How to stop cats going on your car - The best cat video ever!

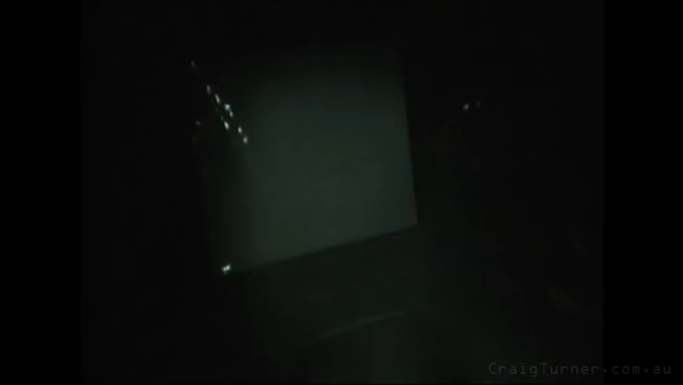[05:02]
but his super laser eyesight might be onto the infrared trigger. We'll see.
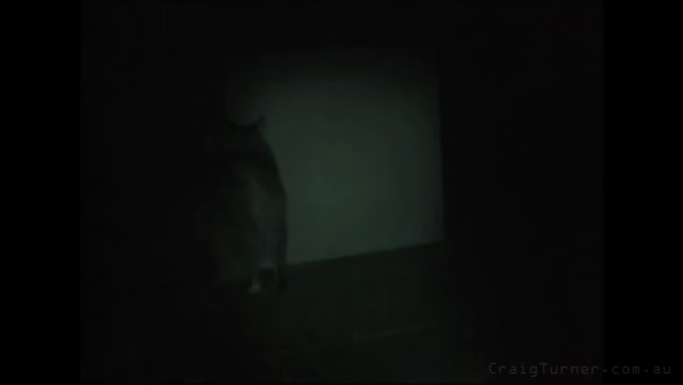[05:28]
And then off he strolls into the side of the garden shed.
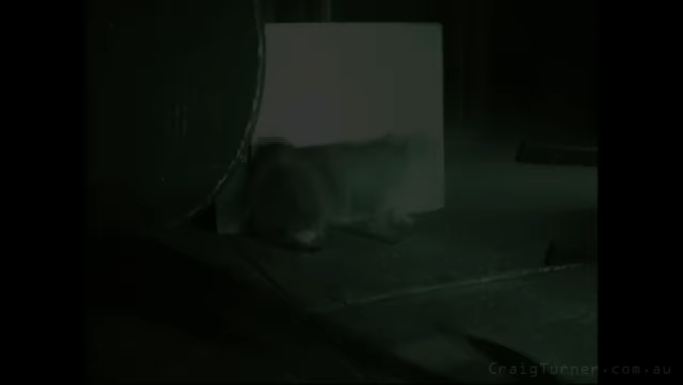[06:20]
The video camera was a little too slow again.
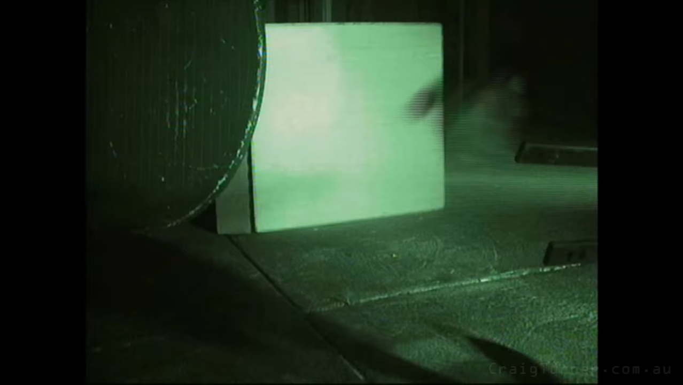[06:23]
But Tabby Toilet Rug still enjoyed a good 5 a.m. soaking for the second time.
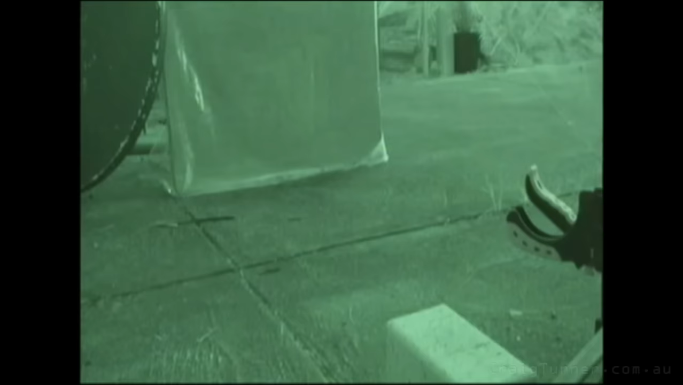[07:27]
And he celebrates his spraying with some fine b-boy moves.